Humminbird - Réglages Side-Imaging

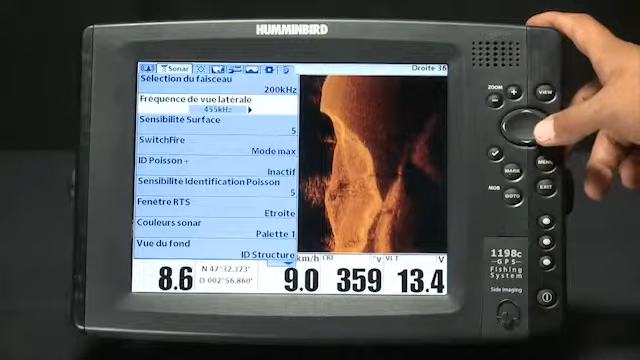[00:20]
Et si vous voulez avoir une détection très précise, vous passez en 800 kHz. Forcément ça change l'image avec les réglages qui étaient effectués sur le 455.
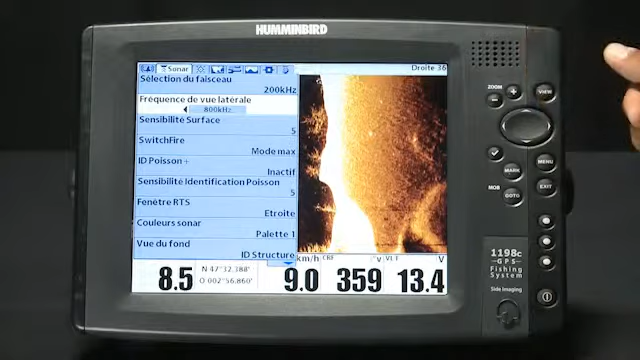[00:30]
Et le 800 kHz sert entre 0 et 10 mètres pour avoir le maximum de précision. Moi je vais revenir en 455 pour ce tuto. Et la dernière chose à régler dans l'onglet sonar est les lignes de portée side imaging.
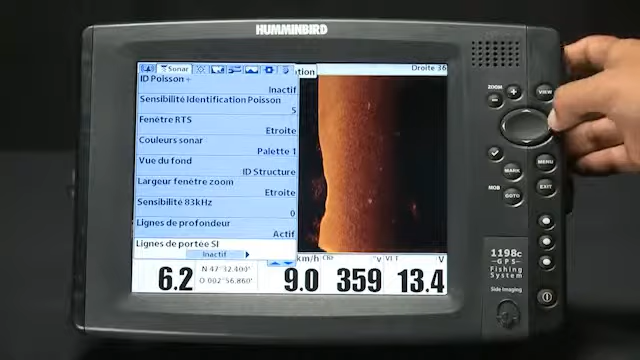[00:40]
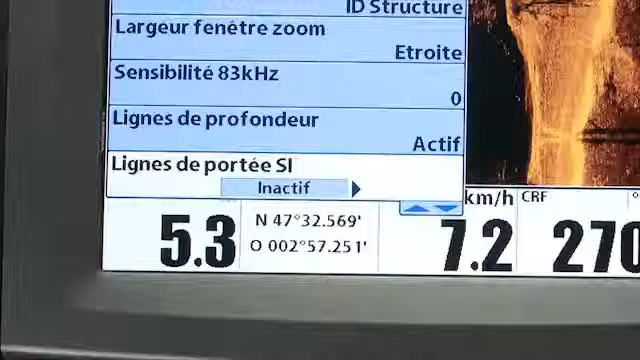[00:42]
Donc ça va vous permettre, on va le voir très vite,
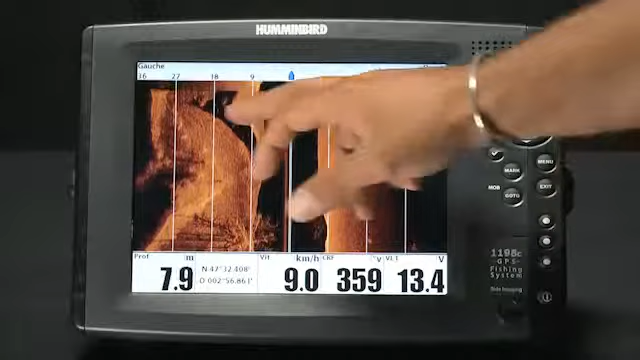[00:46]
On screen: depth 7.9 m, speed 9.0 km/h
d'afficher tout simplement les distances avec les lignes pour situer au mieux les différents obstacles sur l'image side imaging.
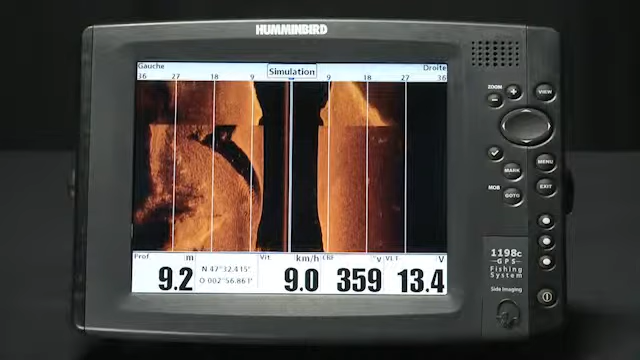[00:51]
On screen: depth 9.2 m, speed 9.0 km/h
Une fois que ces deux réglages ont été effectués dans l'onglet sonar,
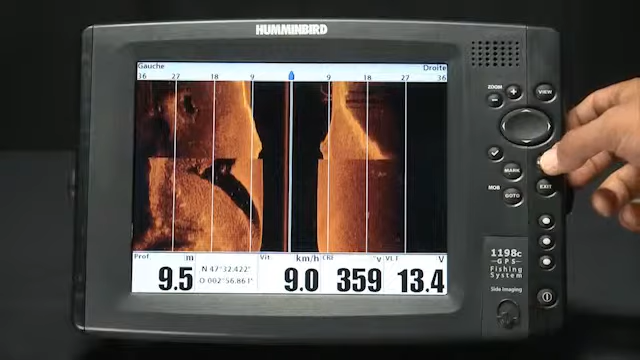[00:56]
On screen: depth 9.5 m, speed 9.0 km/h
j'appuie pour avoir accès au menu express,
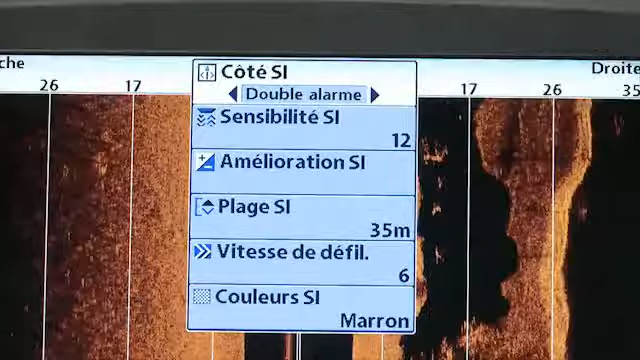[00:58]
où là je vais avoir le réglage du side imaging à proprement parler.
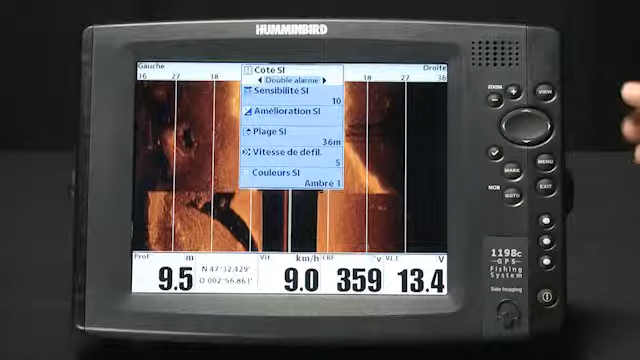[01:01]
On screen: depth 9.5 m, speed 9.0 km/h
Donc double alarme, on l'a vu, je détecte à gauche et à droite.
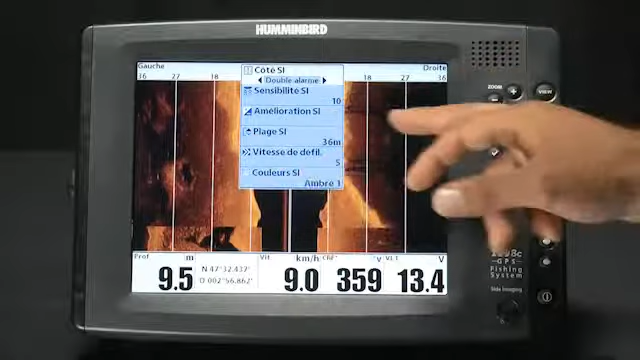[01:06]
On screen: depth 9.5 m, speed 9.0 km/h
Si je veux simplement passer en side imaging, je mets à droite,
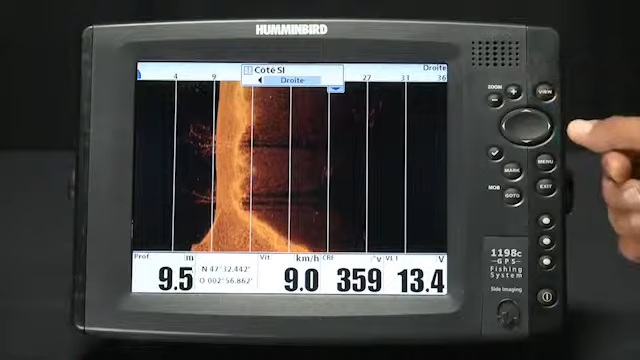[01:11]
On screen: depth 9.5 m, speed 9.0 km/h
je me mets sur cet onglet droite et j'aurai toute la berge ou tout le côté droit du bateau. De même si je veux analyser simplement le côté gauche.
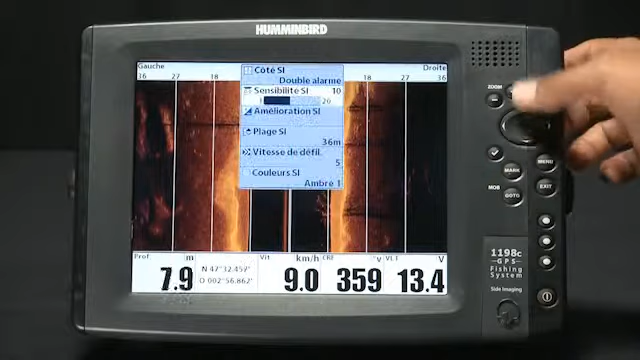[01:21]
On screen: depth 7.9 m, speed 9.0 km/h
La sensibilité, donc entre 1 et 10, là c'est pareil, ça va être en fonction de ce que vous allez chercher à afficher.
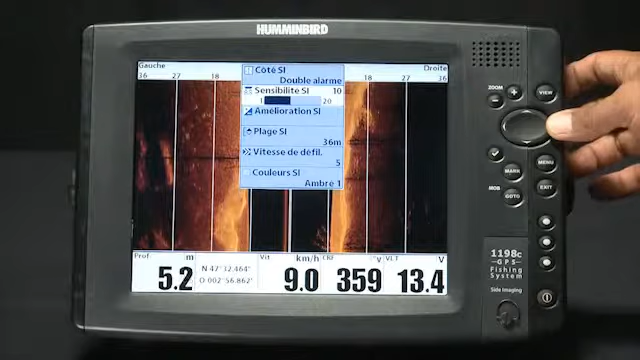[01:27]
On screen: depth 5.2 m, speed 9.0 km/h
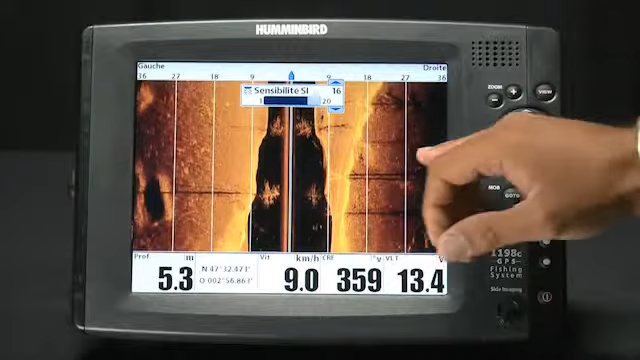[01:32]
On screen: depth 5.3 m
Plus je veux augmenter ma sensibilité, on le voit sur l'image, plus je veux avoir tous les petits reliefs et les ombres qui vont être augmentées. Donc là c'est vraiment en fonction du bateau et du spot que vous allez pêcher. Vous venez régler votre sensibilité afin d'avoir la meilleure image possible. Les améliorations. Sensibilité, on l'a déjà vu. Le contraste, là aussi, en fonction de la luminosité du soleil et de ce que vous voulez faire ressortir sur l'image. On voit bien que quand je force sur mon contraste, les lignes de démarcation sont beaucoup plus nettes et j'ai aussi tous les blocs qui vont apparaître. Donc généralement, moi je reste sur du 12.
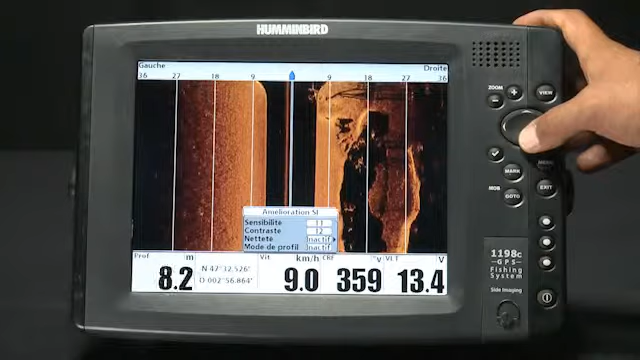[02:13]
On screen: depth 8.2 m, speed 9.0 km/h
Netteté, là aussi, c'est juste pour avoir un affichage en fonction de ce que vous voulez. Donc généralement, on reste inactif sur cet appareil-là. Et le mode profil, qui est très intéressant à ce niveau-là, c'est-à-dire que quand je l'active, je vais venir gommer ma profondeur d'eau, comme on a vu, pour avoir simplement un aplat avec une vue réelle du fond.
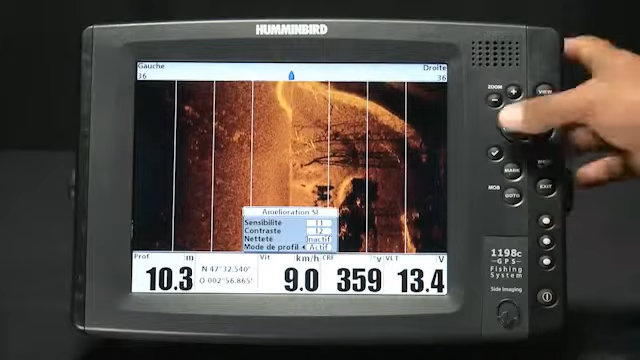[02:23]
On screen: depth 10.3 m, speed 9.0 km/h
Donc je remets inactif. Je rappelle, là, tout le monde, mais vous devez le savoir depuis le temps, ce que je vois ici, dans cette partie noire, c'est la profondeur.
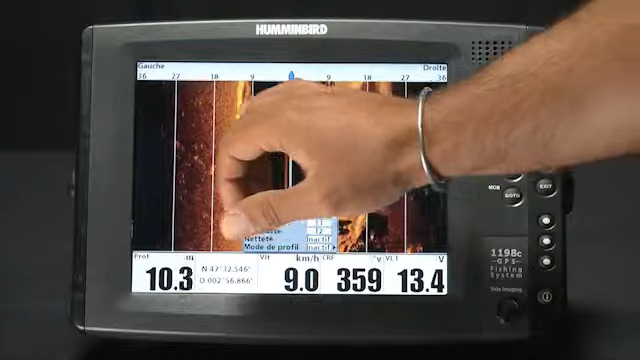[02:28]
On screen: depth 10.3 m, speed 9.0 km/h
Et ce qu'on a sur les côtés, c'est donc la vue latérale.
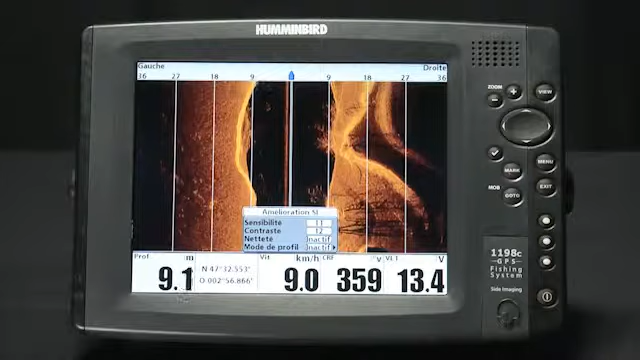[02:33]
On screen: depth 9.1 m
Donc on va imaginer que je viens plier cette partie-là, pour avoir donc le fond de ce côté-là et de ce côté-là.
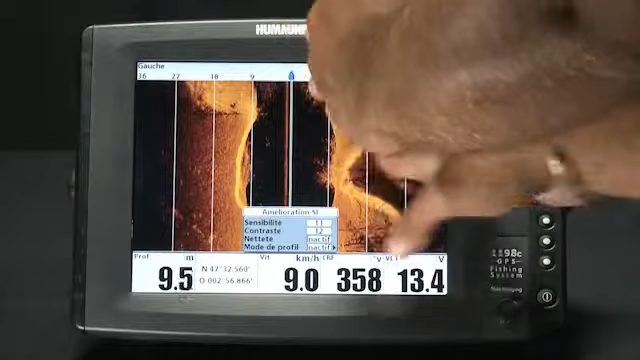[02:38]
On screen: depth 9.5 m, speed 9.0 km/h
Et ce qui est dans le noir, c'est la colonne d'eau. Donc typiquement, là, on a deux arbres qui sont affichés.
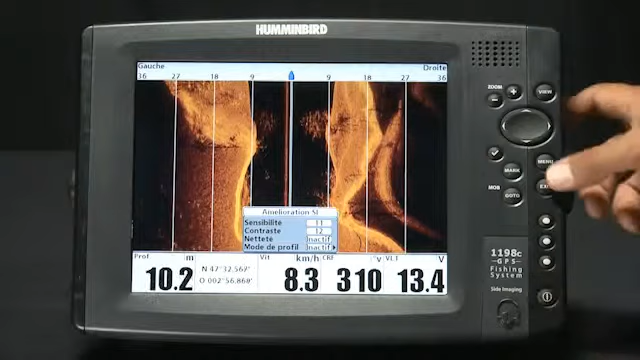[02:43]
On screen: depth 10.2 m, speed 8.3 km/h
Donc je reviens sur le réglage.
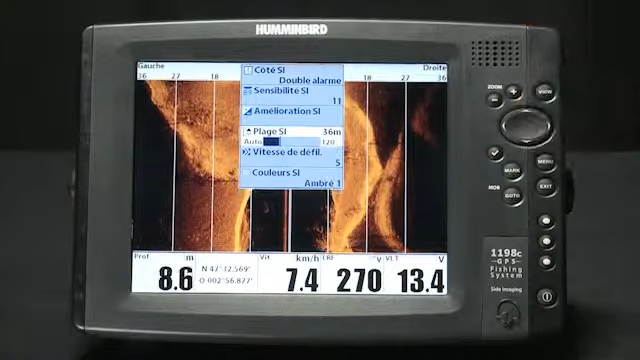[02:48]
On screen: depth 8.6 m, speed 7.4 km/h
La plage ici, donc c'est la plage où je vais analyser le fond. Donc 36 mètres à gauche et à droite.
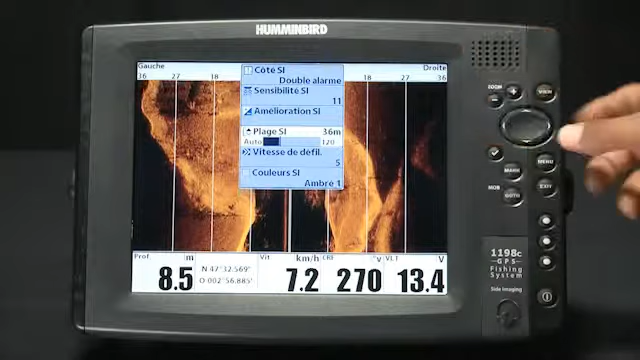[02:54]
On screen: depth 8.5 m, speed 7.2 km/h
C'est-à-dire que là, je peux forcer, je peux lui dire d'analyser sur 70, 120 mètres.
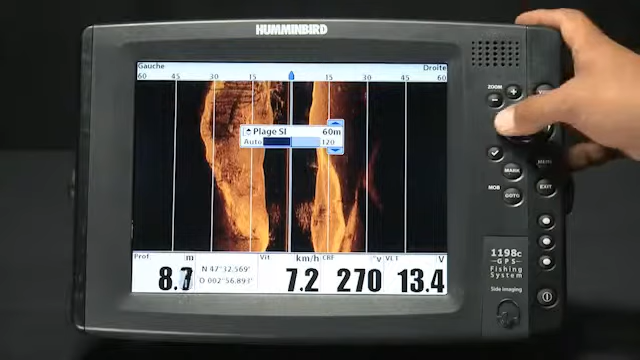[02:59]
On screen: depth 8.7 m, speed 7.2 km/h
Bon, là, on est dans des petits fonds et avec pas beaucoup de plage latérale. Donc on va repasser sur 35 mètres.
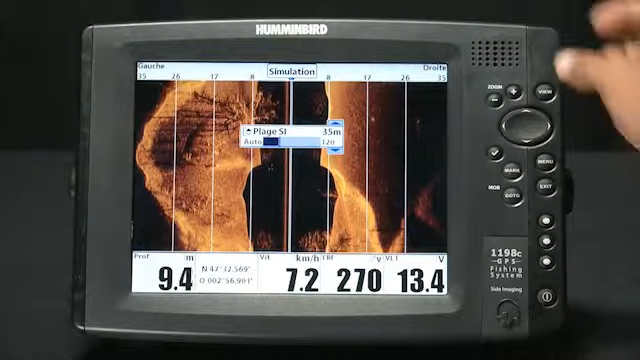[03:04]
On screen: depth 9.4 m, speed 7.2 km/h
Et donc ici, on va avoir une vue parfaite. Moi, c'est vrai qu'en utilisation globale, je me situe entre 30 et 50 mètres, suivant les plans d'eau que je vais exploiter.
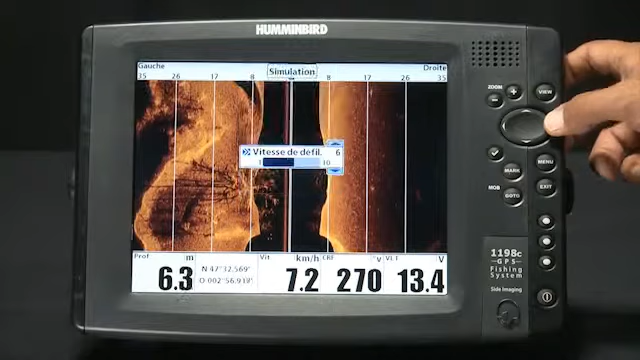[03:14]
On screen: depth 6.3 m, speed 7.2 km/h
La vitesse de défilement, là aussi, entre 6 et 7, comme sur l'onglet sondeur.
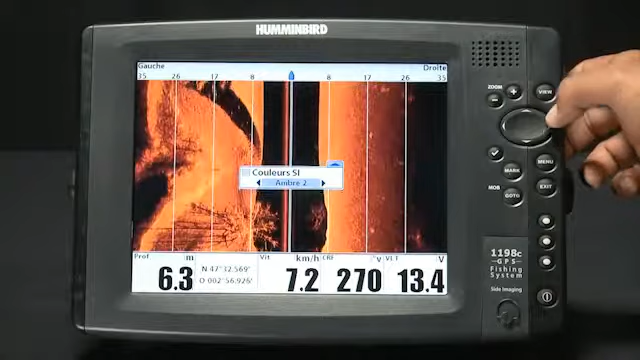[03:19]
On screen: depth 6.3 m, speed 7.2 km/h
Et les couleurs, au choix de chacun, afin de permettre de faire ressortir le plus grand nombre de détails.
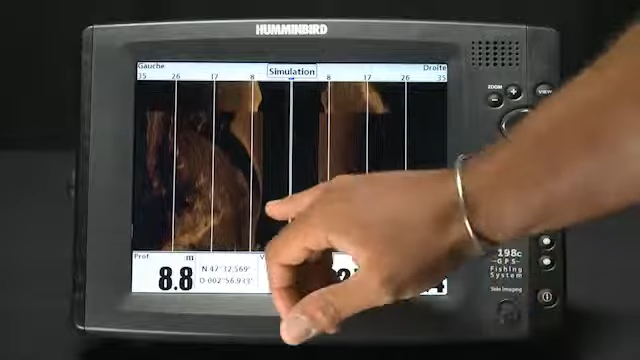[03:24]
On screen: depth 8.8 m
Donc on voit très bien, ici, on avait des ridins de sable. Là, on a cette ombre qui correspond à un bloc de sable.
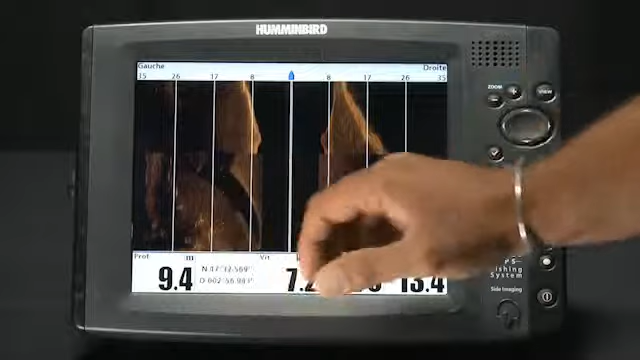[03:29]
Et on repart après sur une détection avec des arbres. Donc avec ces petits réglages, il ne faut pas hésiter à les faire régulièrement en action de pêche.
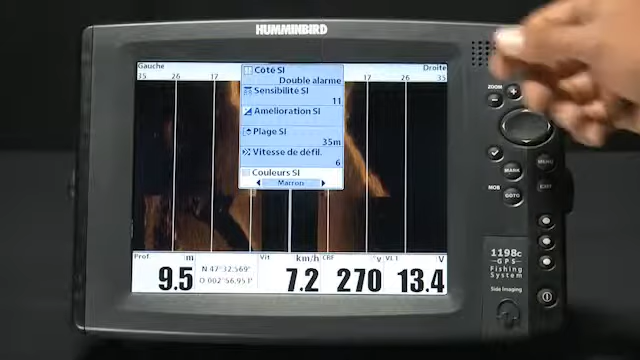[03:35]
On screen: depth 9.5 m, speed 7.2 km/h
Surtout sur l'amélioration, comme on l'a vu.
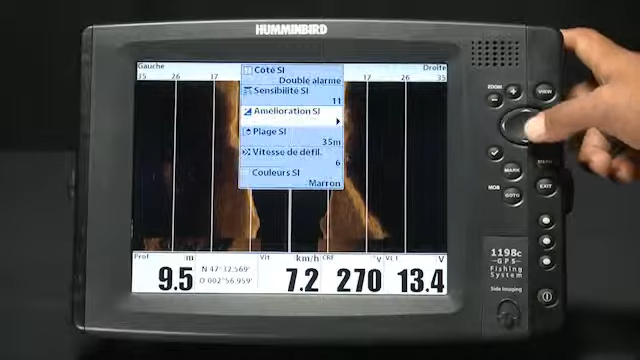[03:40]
On screen: depth 9.5 m, speed 7.2 km/h
Ou sur la sensibilité à ce niveau-là, vous pouvez laisser afficher, justement, comme avec l'onglet sondeur, pour avoir un ajustement précis en fonction du type de pêche que vous allez faire. Voilà.